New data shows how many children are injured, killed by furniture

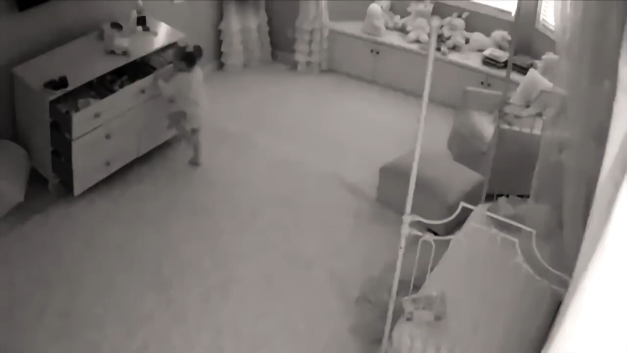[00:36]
Thankfully, no children died in these scary accidents, but falling furniture can cause serious injuries, even death.